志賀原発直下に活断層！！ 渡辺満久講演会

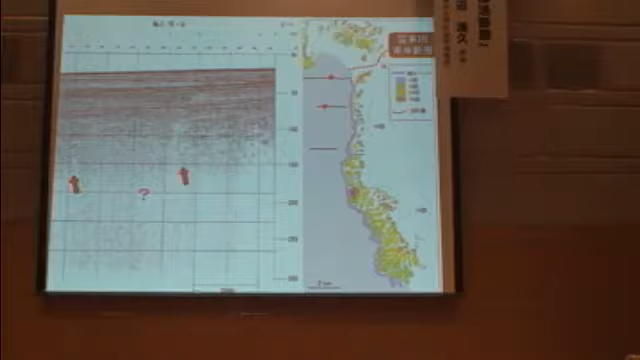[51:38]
こっちの方がありそうなんだけど、資料がなくちょっとよく分かります。どこかこの辺にあります。原発も目の前ですけども、こういうものがですね。